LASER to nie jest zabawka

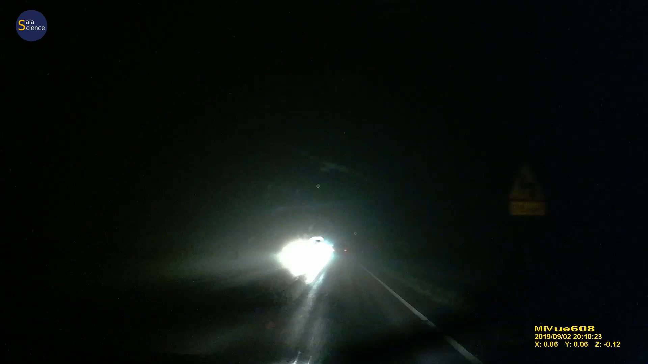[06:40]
Wiecie dobrze, jak ciężko prowadzi się samochód w nocy, kiedy oślepiają nas światła jadących sprzeciwka. A to i tak dużo słabsze światło niż wiązka laserowe. Jeżeli używacie lasera do pokazów astronomicznych, to też upewnijcie się, że na niebie nic nie przelatuje.